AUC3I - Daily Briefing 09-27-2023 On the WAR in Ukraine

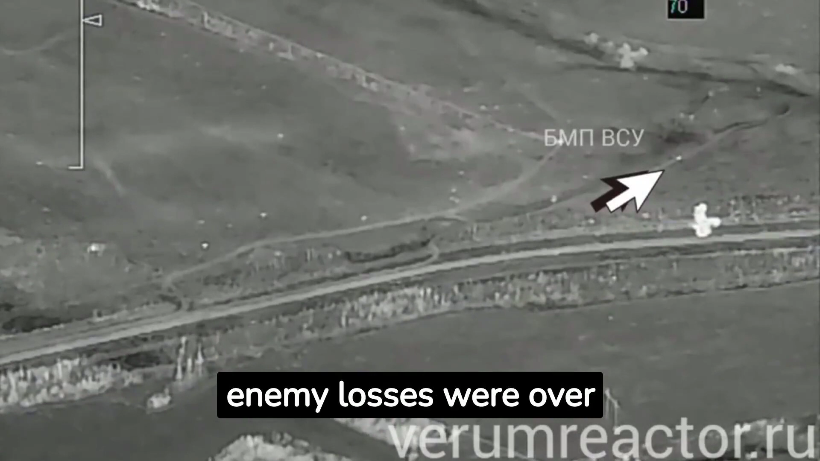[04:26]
In Kurson direction, the enemy losses were over 45 Ukrainian servicemen, 3 motor vehicles, and 1 U.S.
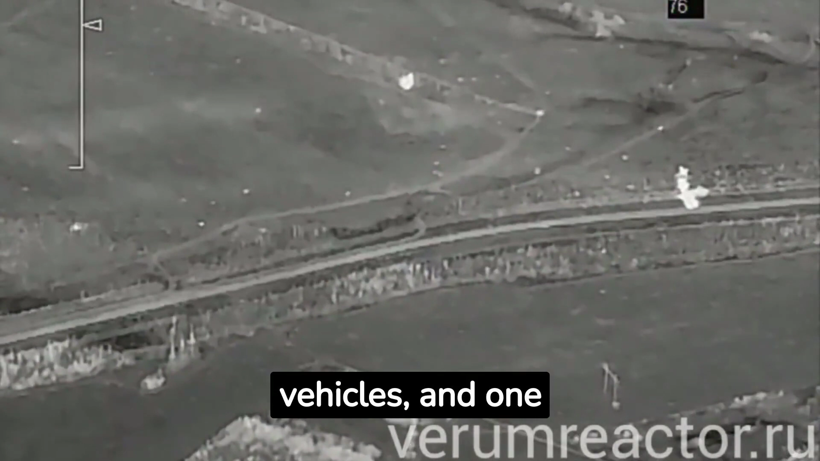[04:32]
manufactured M777 artillery system.
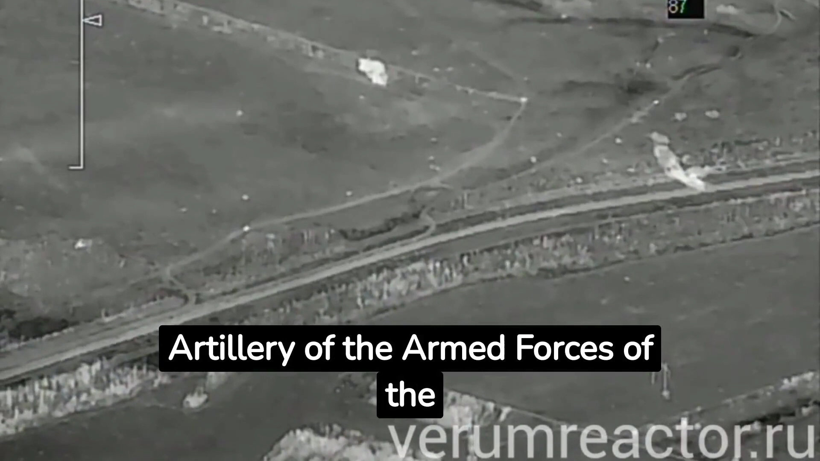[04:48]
and artillery of the Armed Forces of the Russian Federation have neutralized manpower and military hardware in 108 areas.
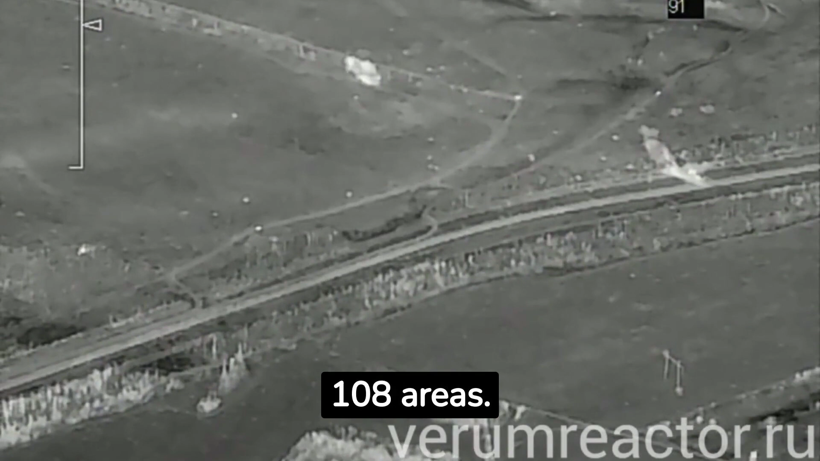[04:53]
Command and observation posts of Armed Forces of Ukraine 80th,
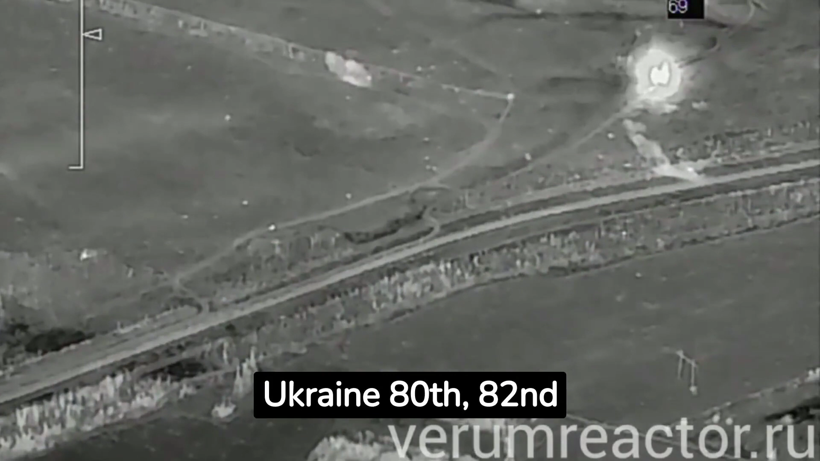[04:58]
82nd Air Assault, 10th Mountain Assault, 118th Mechanized Brigades have been hit near Verbovoi,
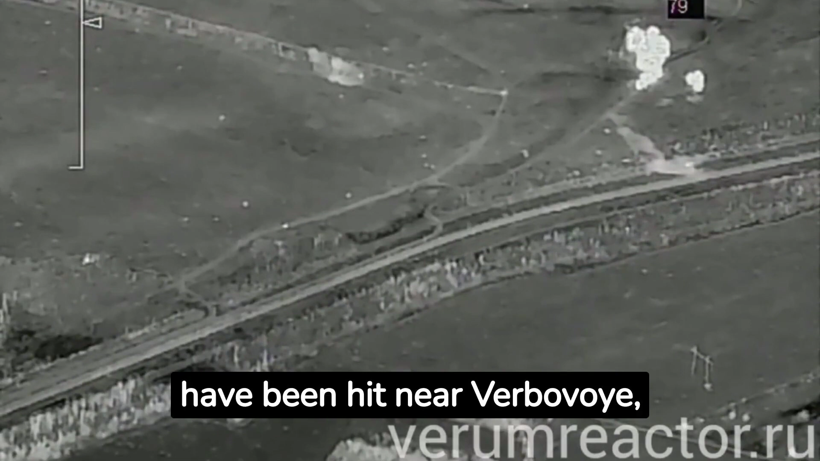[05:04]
Rabatino, Chervaniyar, Zaporzy region, and Karpovka, Donetsk People's Republic.
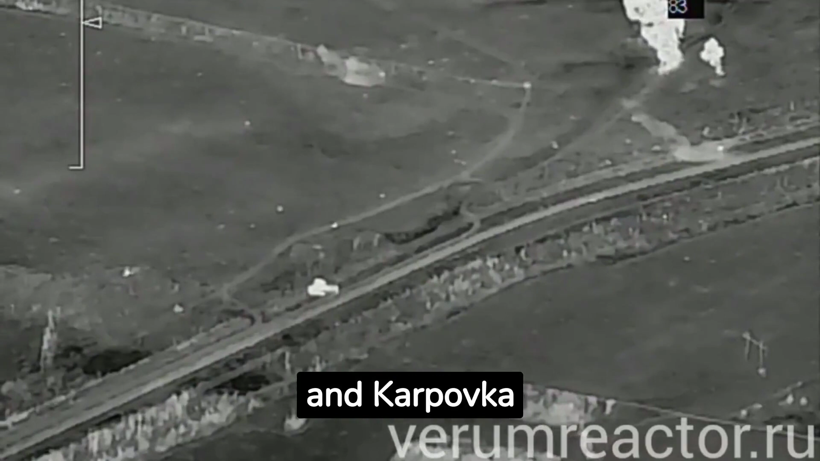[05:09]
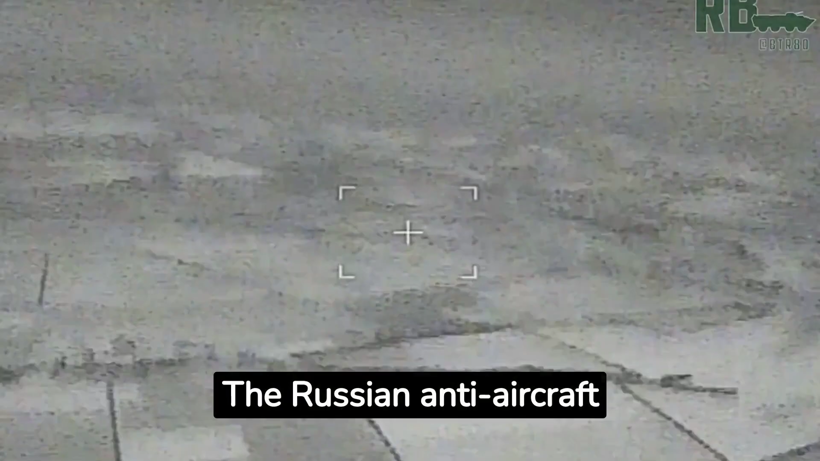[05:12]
The Russian anti-aircraft defense mains have shot down 8 U.S.
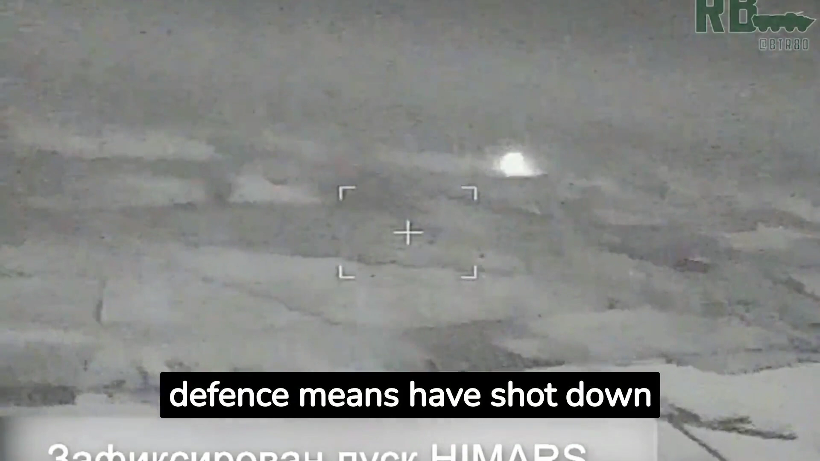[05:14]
manufactured Yamaris projectiles. 19 UAVs were eliminated close to Verknekemenka,